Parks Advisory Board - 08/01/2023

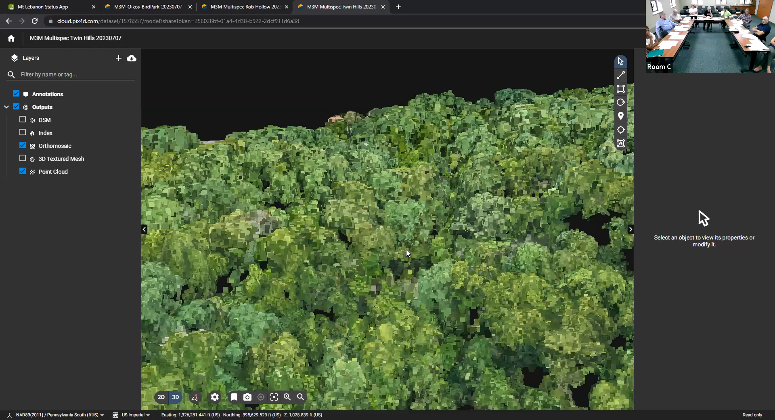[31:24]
So can you start seeing the individual tree canopies? Now it looks like broccoli. It looks like broccoli. Good. It's supposed to look like broccoli.
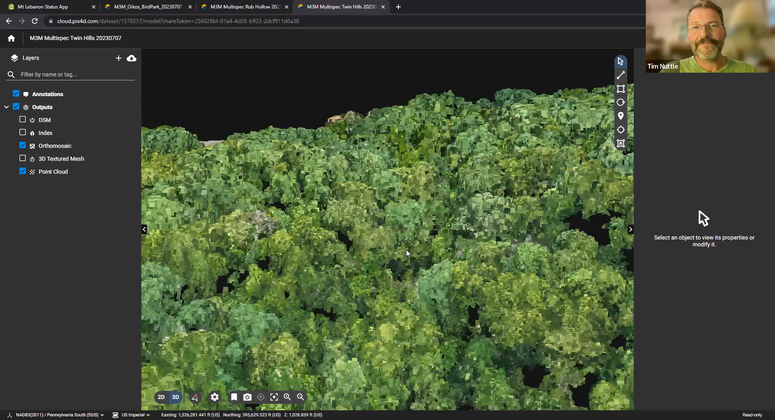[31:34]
So this is kind of just fun to play with, and I sent links for this too. If you have a faster computer, or you're not, you know, doing an online meeting at the same time, it's fun to zoom in and around. You can look kind of under the trees and to see the different shapes of trees. You can see other features, like you can see the mowing lines on the football field and the soccer, you know, soccer goals and stuff like that. So, and your different mouse buttons do different things.
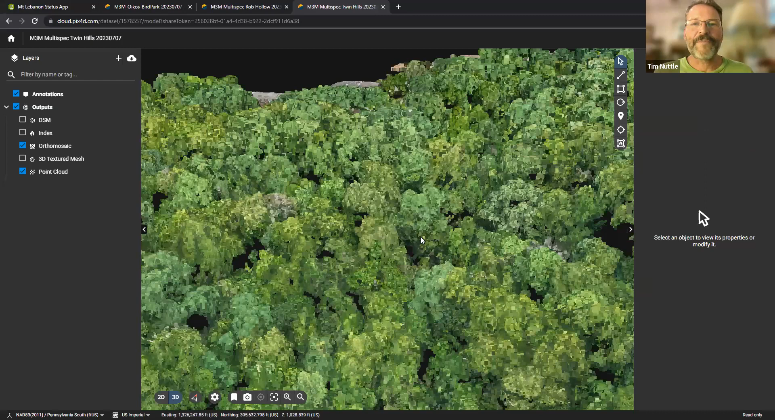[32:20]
So zooming in would be your wheel. Your left mouse button is just moving it back and forth, and your right mouse button spins it in different directions. Well, that's kind of what I wanted to show you to update on the status.